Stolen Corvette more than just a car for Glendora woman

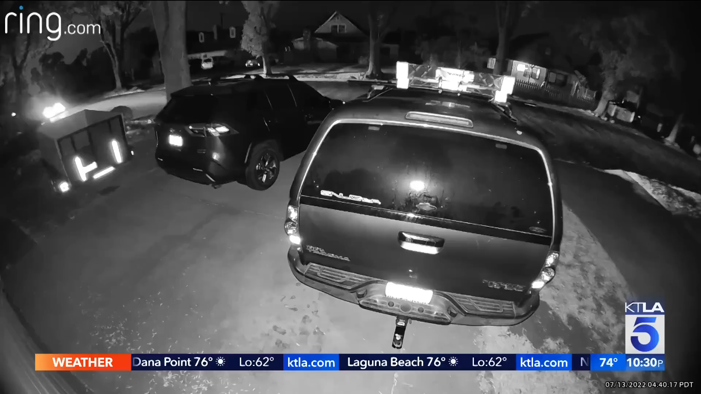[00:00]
A grandmother is heartbroken after her classic Corvette is stolen right from her driveway in the middle of the night.